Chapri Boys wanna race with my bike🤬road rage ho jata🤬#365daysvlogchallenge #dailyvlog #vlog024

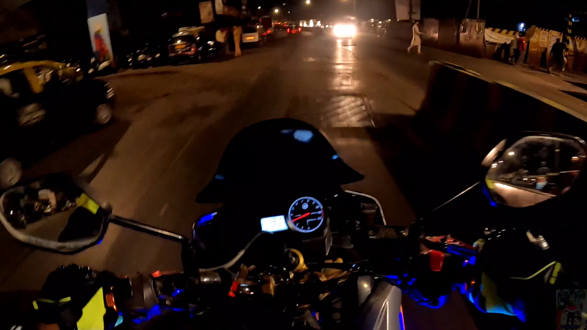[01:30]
सो गाइस अभी अपन है धारावी 64 रोड के यहाँ पे। एंड अभी अपन सीधा पहले चलते हैं पेट्रोल फ्यूलिंग करने के लिए, बिकॉज पेट्रोल दो ही कांडी है इसमें।
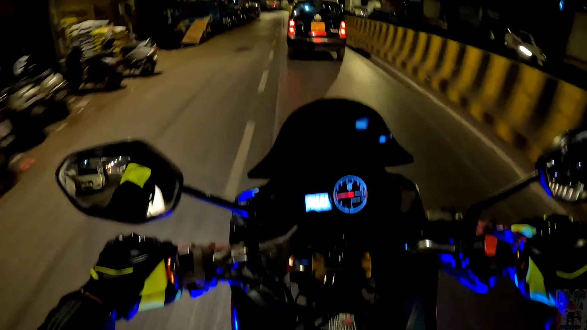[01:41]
एंड मैं जा रहा हूँ थोड़ा सा अभी लॉन्ग राइड पे, तो रास्ते में कुछ प्रॉब्लम ना हो इसीलिए सबसे पहले अपन फ्यूलिंग
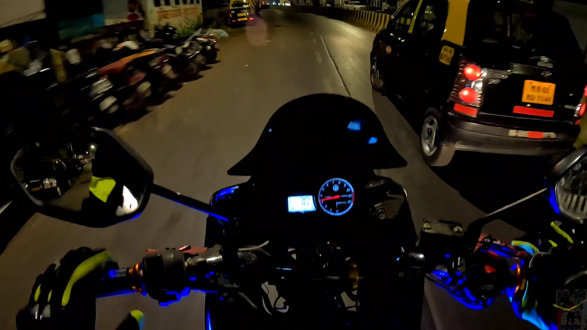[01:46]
करा लेंगे एंड चलते हैं अपने डेस्टिनेशन पे सीधा। और भाई यहाँ पे अपने को मिल चुके हैं भाई कुछ लोग जो कि भाई देख सकते हो। एंड भाई कब से भाई मैं देखे जा रहा हूँ यहाँ पे कि हाँ वो जो पीछे लड़के लोग हैं ना
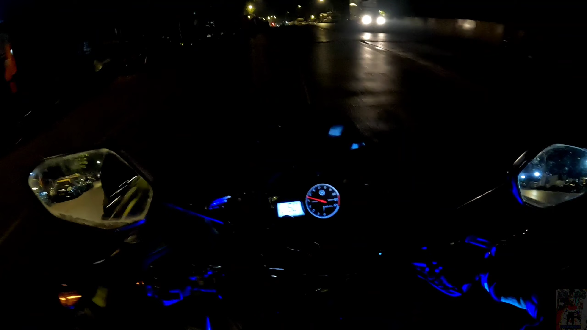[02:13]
विदाउट हेलमेट ट्रिपल सीट पे जा रहे और भाई मेरे को देख के ना अलग अलग आवाज़ निकाल रहे भाई, चिल्ला रहे। मैं बोला भाई आवाज़ कहाँ से आ रही भाई, देखा तो भाई छपरी लोग।
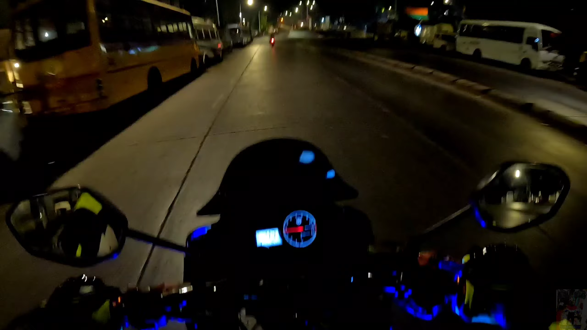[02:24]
मैं बोला वाह, ओह भाई साहब भाई पेट्रोल पंप कोई है नहीं है,
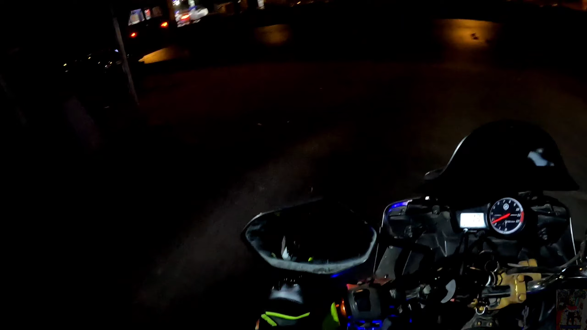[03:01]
सामने, अरे हाँ यार बट सामने में जाओगे आगे से मुझे यू टर्न लेना पड़ेगा। ओके सामने है भाई अपना एचपी वाला पेट्रोल पंप।
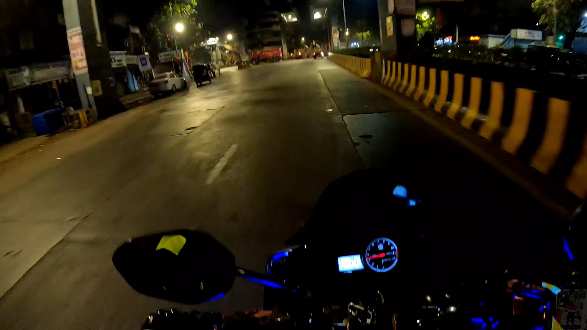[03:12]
तो यार मैं इतना घूम के क्यों आया यार, मैं यहीं से आ जाता था साइंस स्टेशन के यहाँ से। ओ भाई
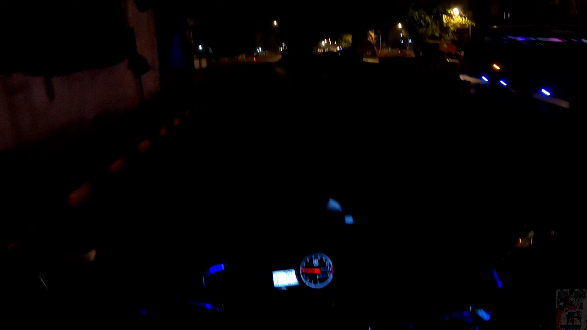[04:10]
क्या बताओ अभी तो अंधेरा है इसीलिए दिख रहा नहीं है बट बहुत बेकार रास्ता है, तो मेक श्योर आप यहाँ पर भी स्लो ही राइड करो। एंड अभी अपन आ गए हैं ईस्टर्न एक्सप्रेस हाईवे पे, इसी हाईवे को अपन कंटिन्यू करते हुए अपने राइड पे जाएंगे। भाई जोमेटो वाले को देखो भाई,
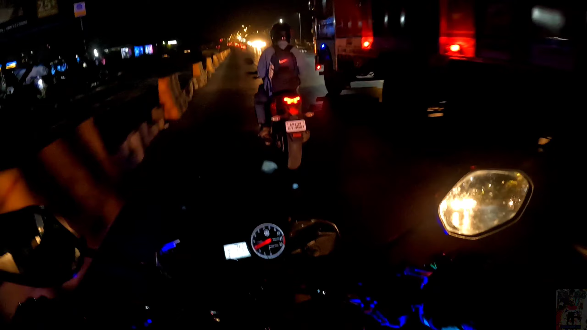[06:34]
भाई क्या कर, वाह वो भाई साहब पीछे तंबाकू खाते बैठे का छोड़ के भाई हाईवे पे।
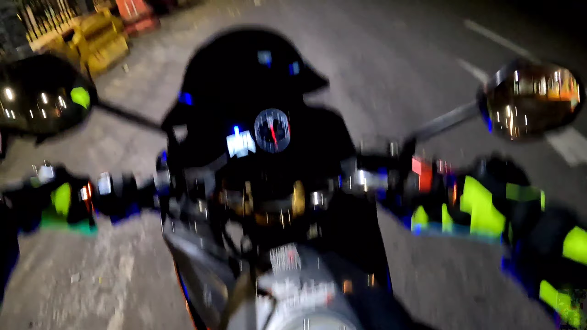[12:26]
बिकॉज मतलब कैसे है ना एक्चुअली अपन यहाँ पे बार बार आते नहीं है ना, तो अपने को इतना याद नहीं है।
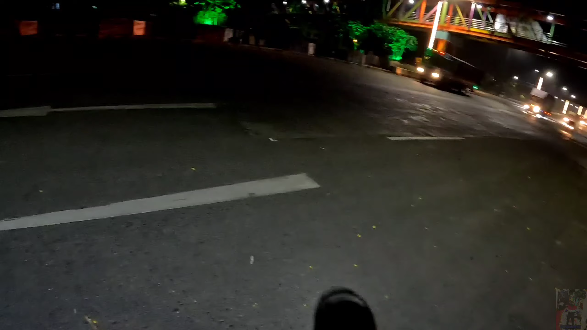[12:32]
ओके तो ये वाला ब्रिज अपने को लेने आए अभी यार, ये अच्छा है कि ज़्यादा गाड़ी नहीं है यहाँ पे।
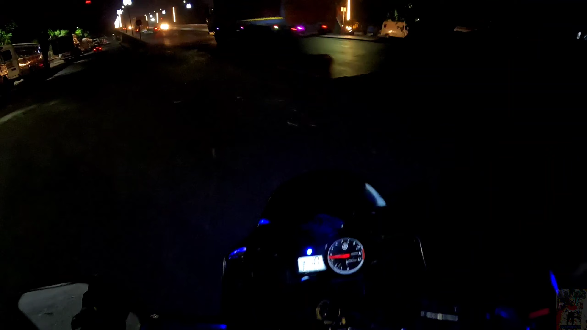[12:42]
सो गाइस अभी अपन अपने डेस्टिनेशन पे पहुँचने वाले हैं,